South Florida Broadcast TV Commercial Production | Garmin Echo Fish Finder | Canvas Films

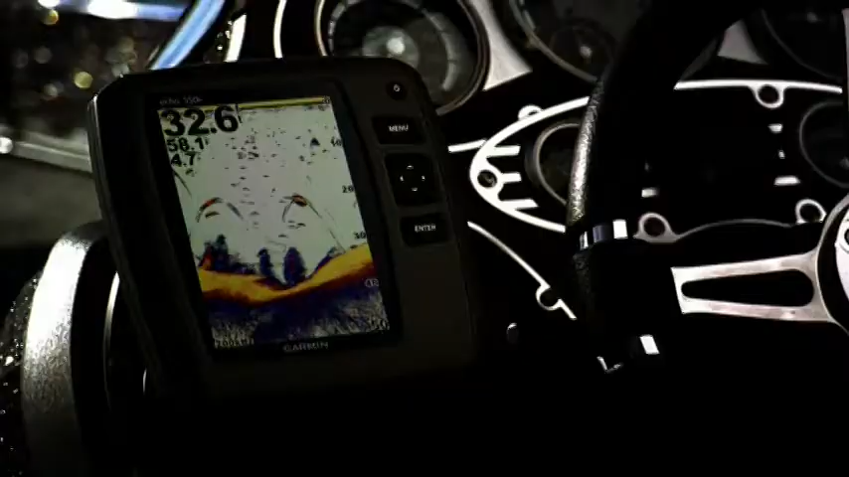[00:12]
Garmin also says you'll be impressed with the Echo Fish Finders' excellent power, screen clarity, and free transom and trolling motor mounting kit. I'll echo that. A nicer bass.